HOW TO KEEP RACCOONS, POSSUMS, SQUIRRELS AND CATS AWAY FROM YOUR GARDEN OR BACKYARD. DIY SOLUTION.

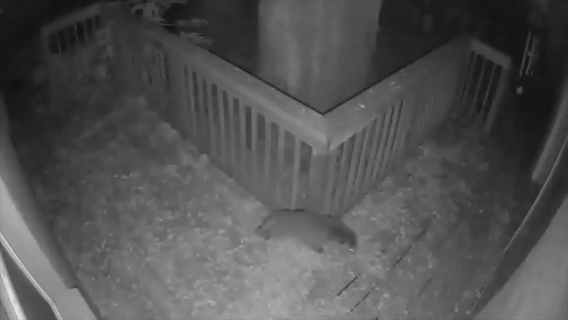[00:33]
Okay, yeah, so as you all know, I've been having rodents in my backyard garden area. And that's some raccoons, possums, cats. Like, yeah, there's the footage.